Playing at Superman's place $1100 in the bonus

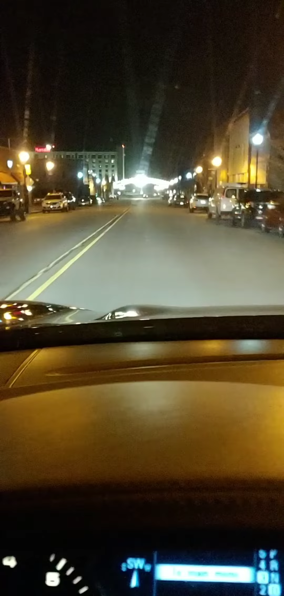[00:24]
I am headed to the casino in Metropolis,
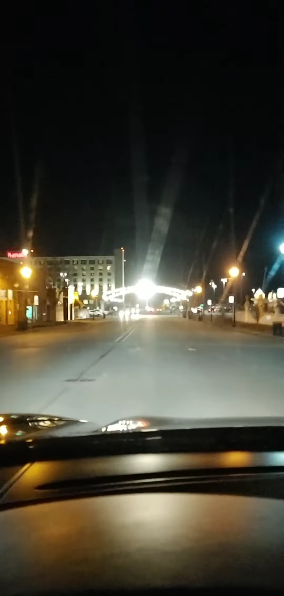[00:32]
Illinois. There's the Harris. It's so bright you probably can't see it, but that says Harris.
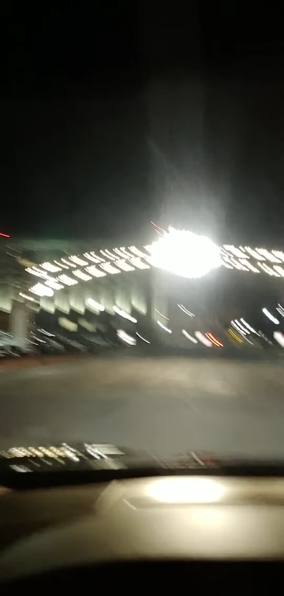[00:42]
It's a Harris casino.
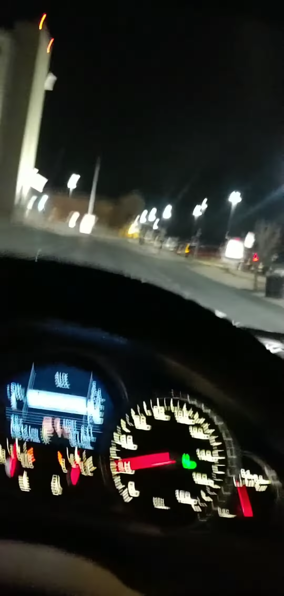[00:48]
Man, I gotta tell y'all the story about this place.
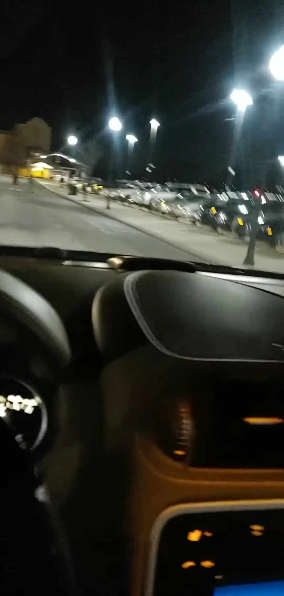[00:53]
When I first came, it was crazy. Oh, let me see. Where can I park? I'll go valet if I can.